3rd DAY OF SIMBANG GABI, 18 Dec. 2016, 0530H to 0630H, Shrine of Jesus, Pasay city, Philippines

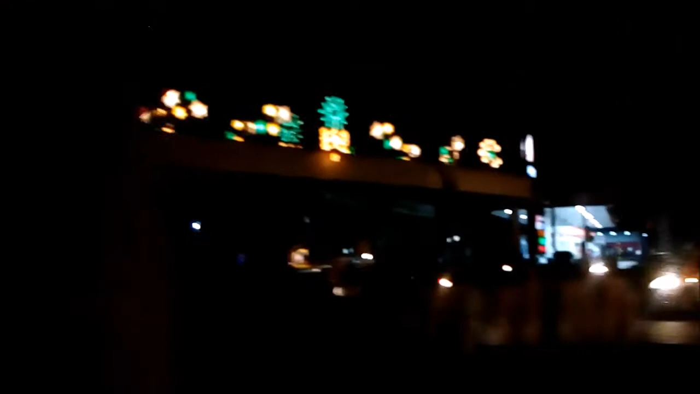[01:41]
We are now going out of the village and here in Sukat. Dr. A. Santos, sabi niyo na ako. I think this is the avenue still, right? No, no. Dr. A. Santos sits way back there. Still, I think, part of the, IKEA International Avenue. Road.
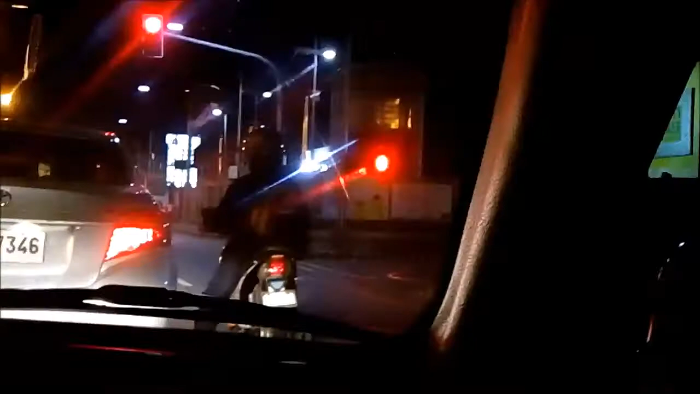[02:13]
To your right, you have duty-free Philippines.
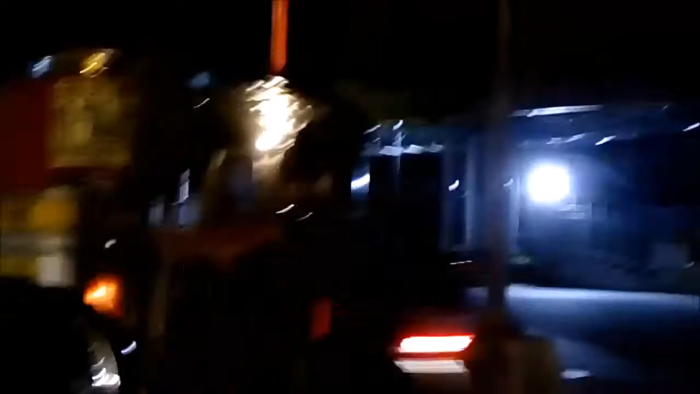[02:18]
Duty-free Philippines, but they keep it covered there.
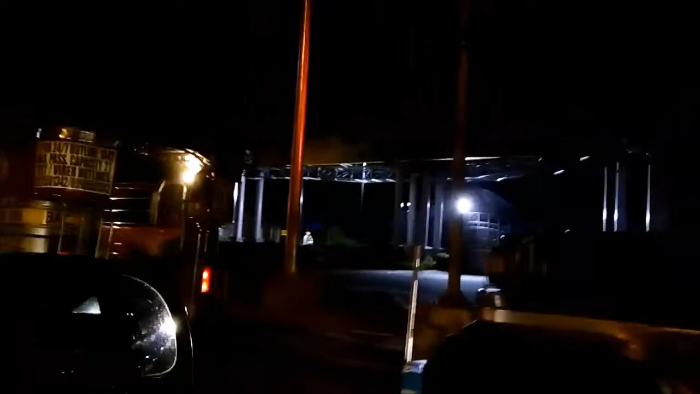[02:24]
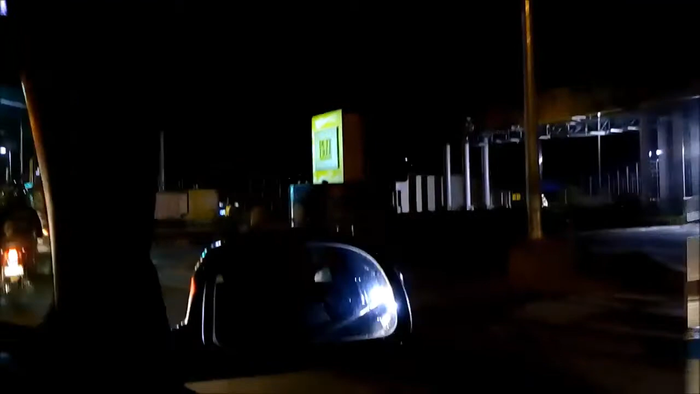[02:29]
To your right, you have duty-free Philippines. And we have... Get the... And we have a Christmas display here, but welcoming people coming in from Pasay City,
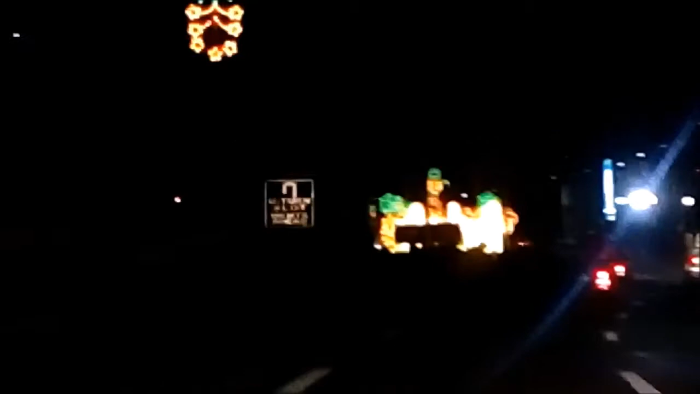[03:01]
entering Parañaque City. We have a Christmas display here. See? But the word Parañaque is turned around.
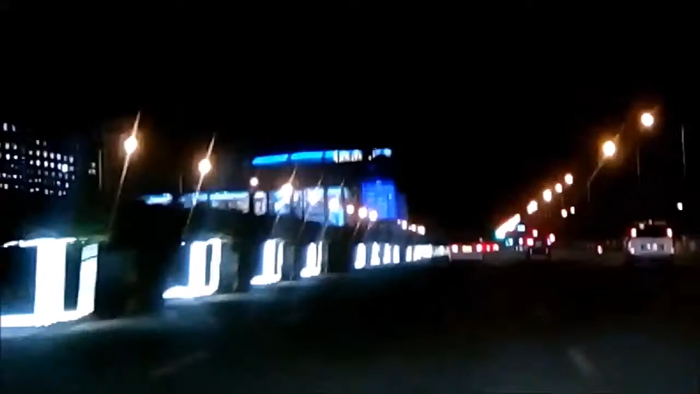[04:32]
Shrine of Jesus, 0530 hour Simbang Gabi or the 9th and Novena Masses or the 9th consecutive day Advent season mass, Sabina mass. Preparation for the Christmas season. That's the casino, Soler Resorts. We
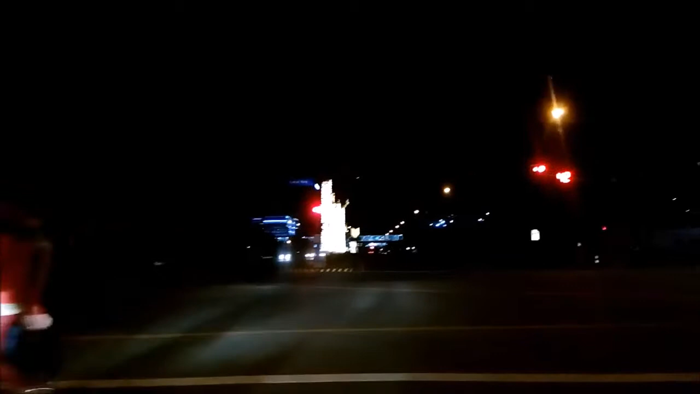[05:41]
I think you should lower the pixels. You know, makita yung Christmas lights. Turning left now here.
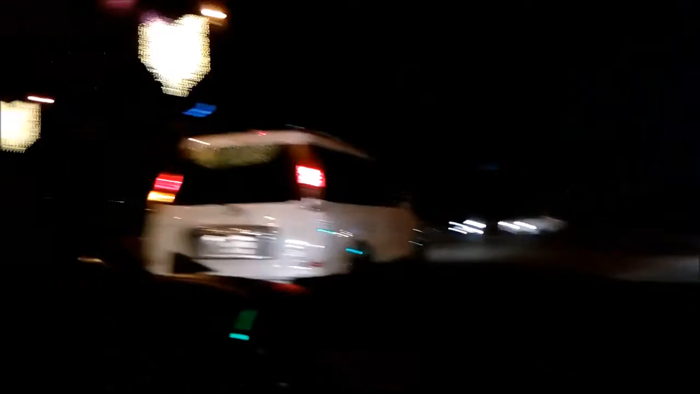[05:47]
This is the road going to the road. I mean, the, what is it called? The road going to the church.